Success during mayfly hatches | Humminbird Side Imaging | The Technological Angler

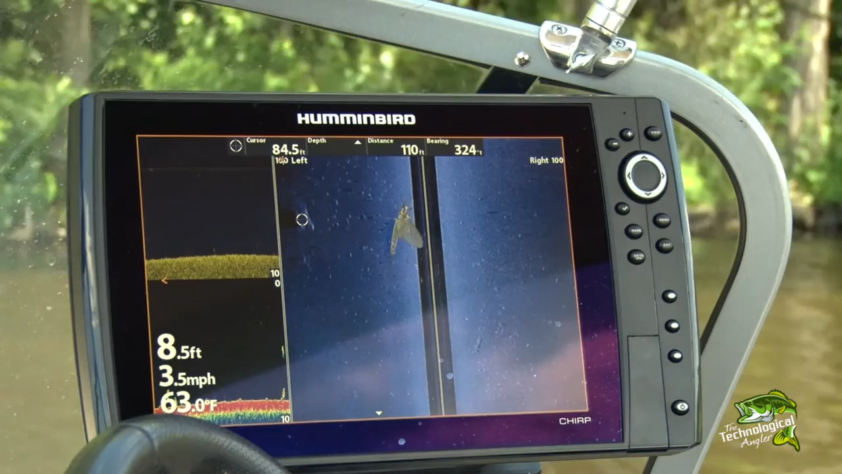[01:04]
On screen: water 63.0°F, speed 3.5 mph
The key to a productive trip during a strong mayfly hatch is to use your electronics, in particular hummingbird side imaging technology, to find the fish that are roving around those flats.
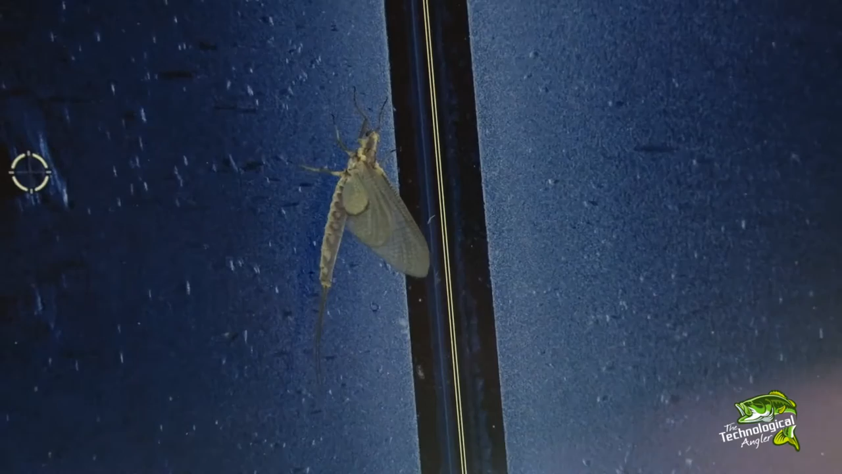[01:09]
Here's a hummingbird side image of a nearly featureless flat.
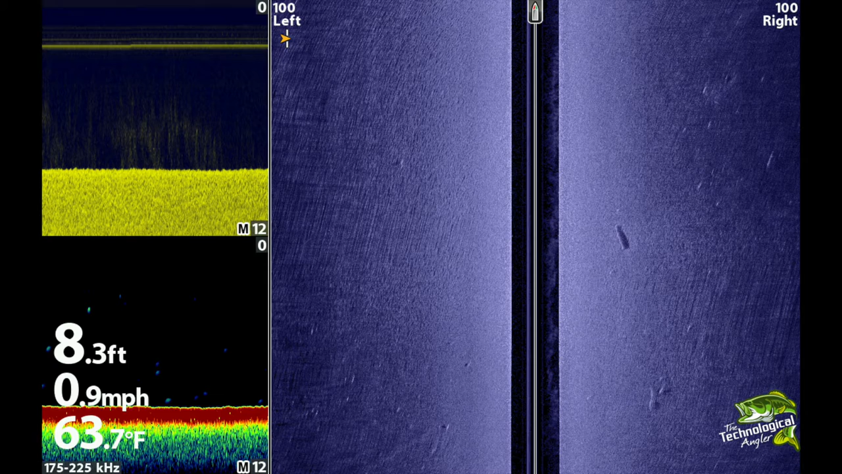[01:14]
On screen: depth 8.3 ft, water 63.7°F, speed 0.9 mph
About the only things we see are a small log on the right-hand side,
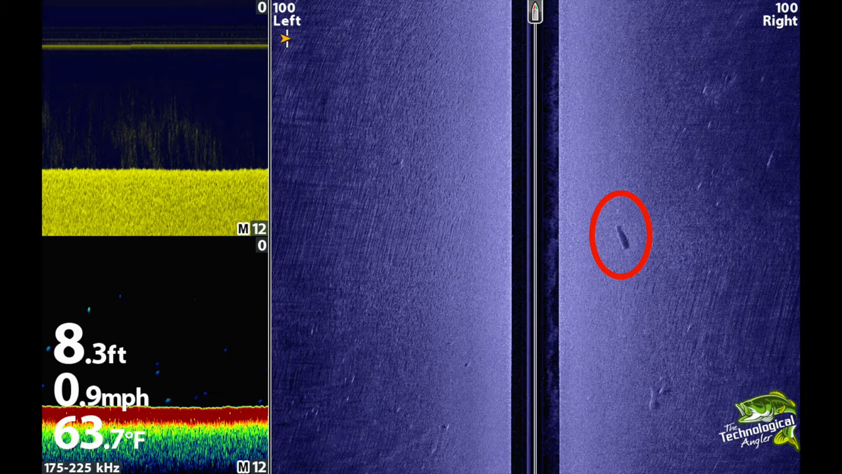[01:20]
On screen: depth 8.3 ft, water 63.7°F, speed 0.9 mph
and perhaps a few fish, which are the brighter white sonar returns that are closer to the edge on the right-hand side image. Now let's look at a flat that is full of fish. Notice the large number of bright white spots against the much darker background of the bottom. Each of these bright spots is a fish.
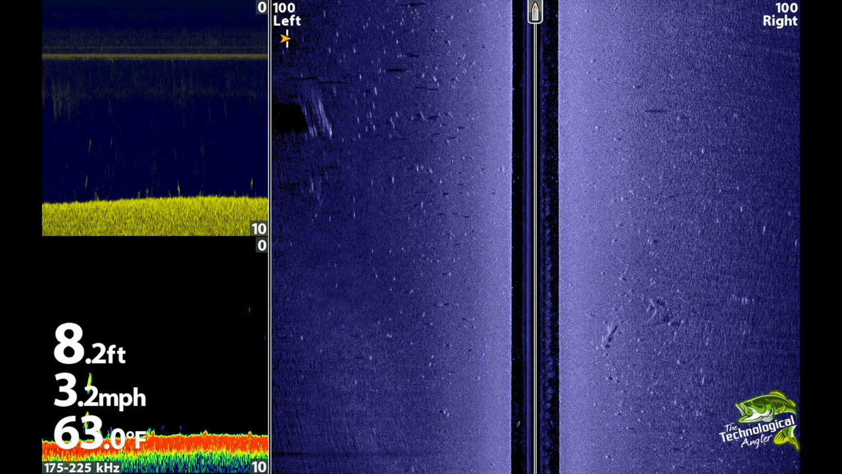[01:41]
On screen: depth 8.2 ft, water 63.0°F, speed 3.2 mph
Notice also that some of these fish have a prominent dark spot or sonar shadow that is associated with that fish's primary sonar return.
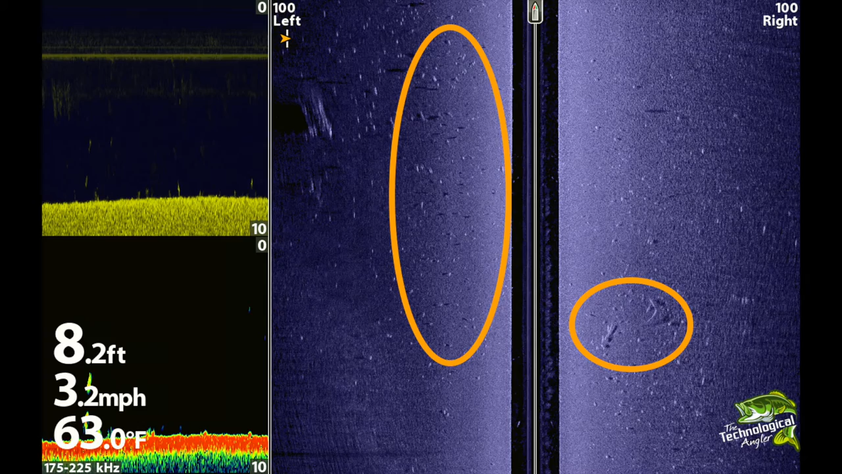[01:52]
On screen: depth 8.2 ft, water 63.0°F, speed 3.2 mph
These are fish that are suspended high off the bottom,
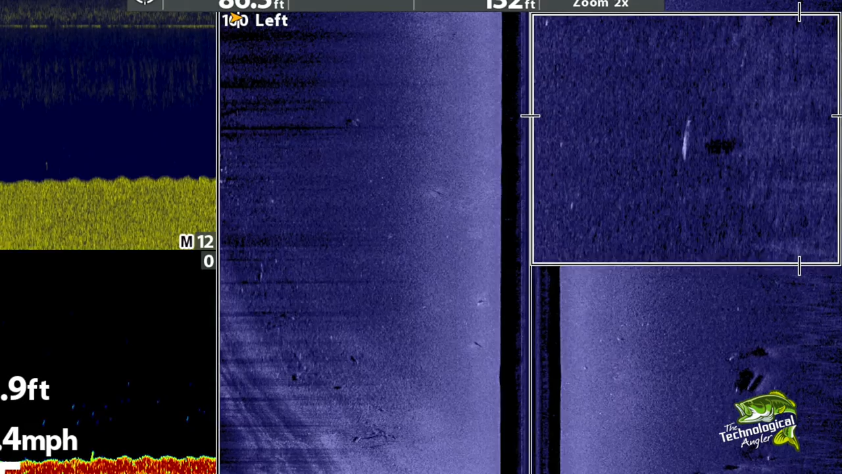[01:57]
presumably chasing bugs that are getting closer to the surface.